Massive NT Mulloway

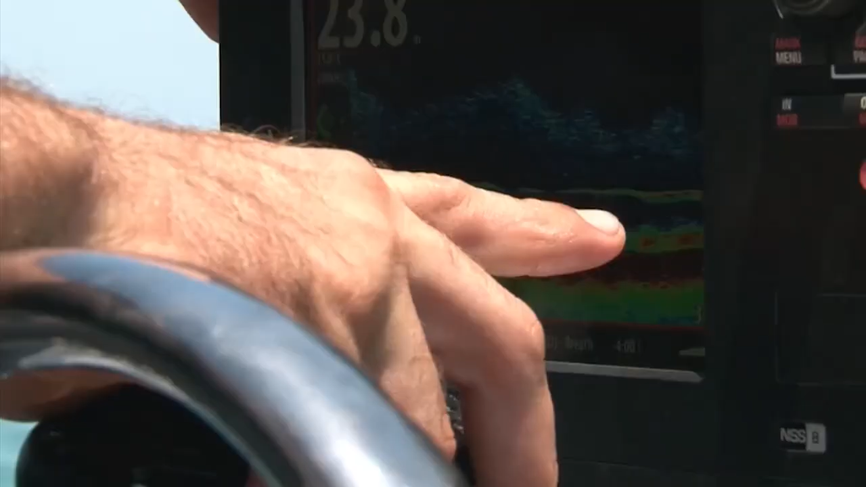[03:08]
All right, now what we're fishing here is a secret little mark Kane's got, which is actually an artificial wreck,
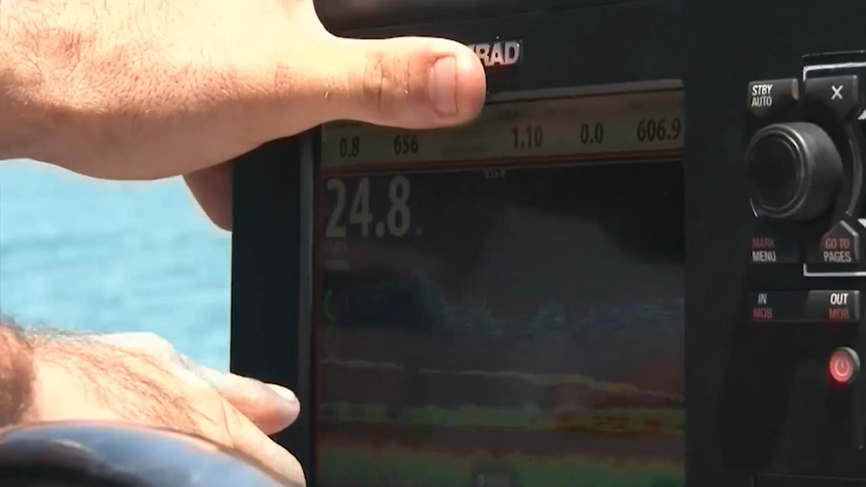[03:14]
and it has life all over it, is all I can say about that. It's not giving us a great picture because we're actually sitting right on top of it at the moment.
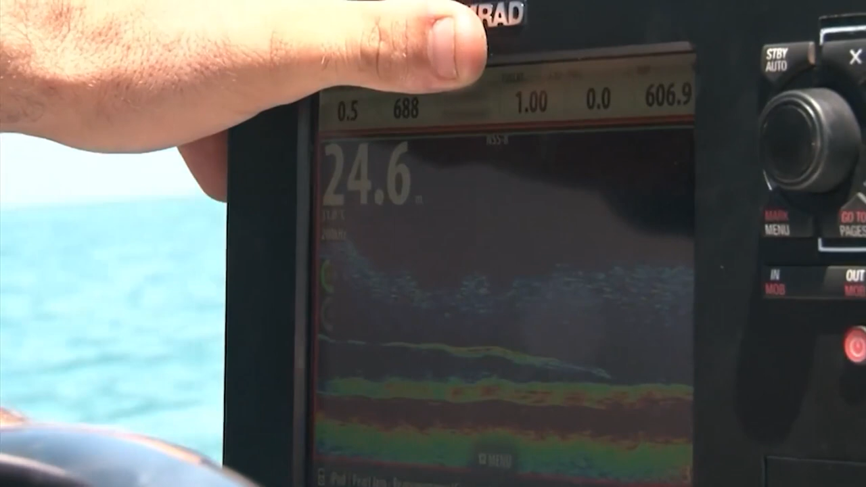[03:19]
Look at that sounder. I think we're in for some excitement here.